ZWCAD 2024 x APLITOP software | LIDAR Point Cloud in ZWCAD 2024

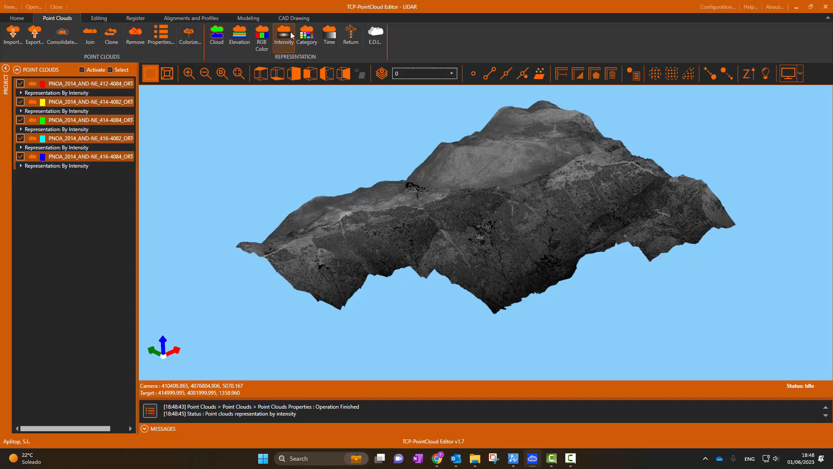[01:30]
Now we proceed to change the symbology of the points according to these properties.
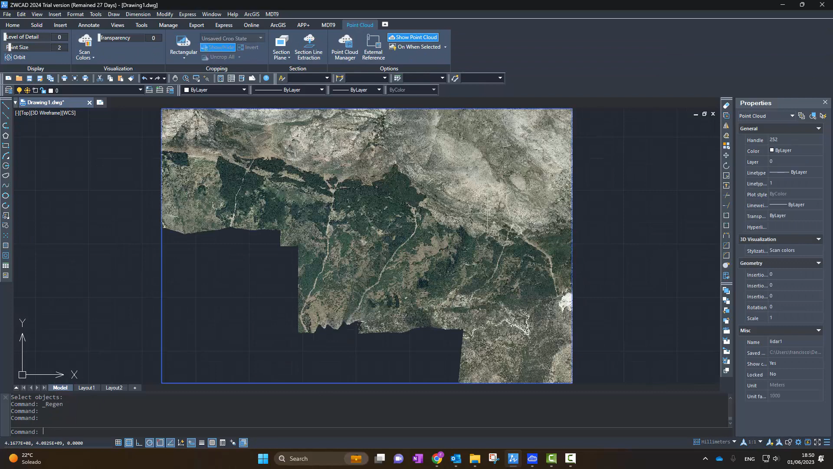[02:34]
We see that the cloud has been inserted immediately and we can start using it within ZWCAD. Now in ZWCAD.